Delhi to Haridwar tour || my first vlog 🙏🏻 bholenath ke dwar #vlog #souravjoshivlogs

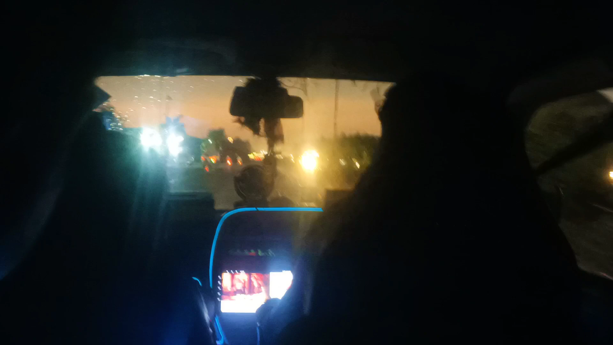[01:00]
5 बजे के हिसाब से मौसम बहुत ज़्यादा ख़राब हो रखा था। बारिश का मौसम था, और यकीन मानो हम लोग बहुत इन्जॉय कर रहे थे इस बारिश को। ऐसा लग रहा था महादेव हमारे लिए बारिश कर रहा है।